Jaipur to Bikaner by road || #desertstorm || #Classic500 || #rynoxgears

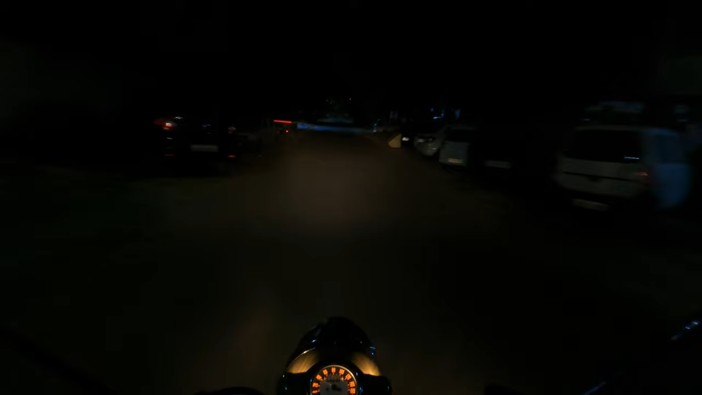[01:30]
तो अभी 5:30 का टाइम हो रहा है मॉर्निंग, काफ़ी अंधेरा है। पहले हाईवे पे जाते हैं।
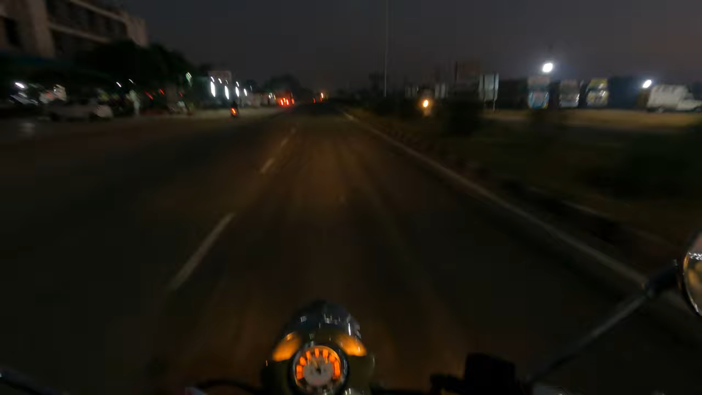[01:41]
हाय गाइज, अभी हम लोग एक 30 किलोमीटर जैसा ट्रेवल किया। ठंड बहुत है गाइज, मैंने अभी रुक के अपना थर्मल वगैरह पहन लिया है, तो इट्स अ बिट बेटर। एक्चुअली ठंड नहीं, विंड मतलब हवा, ठंडी हवा ज़्यादा है, हल्की हल्की सुबह और ये